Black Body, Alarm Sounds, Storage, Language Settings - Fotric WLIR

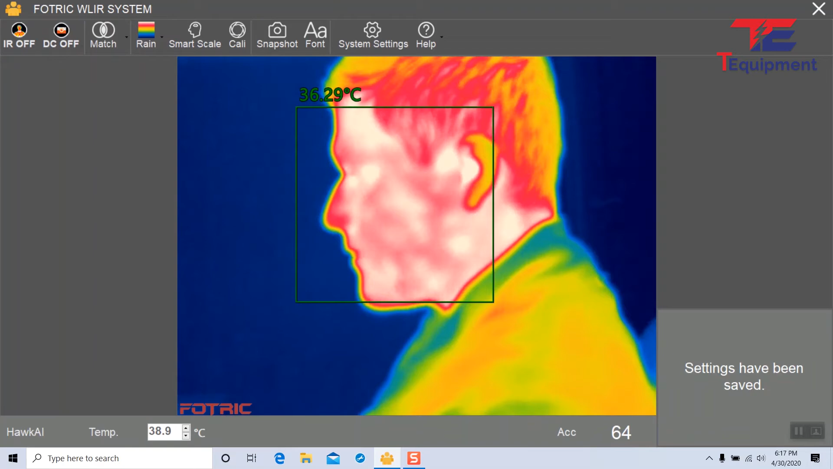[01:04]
On screen: spot 36.29°C
So now you can see that showing 36.29 degrees Celsius.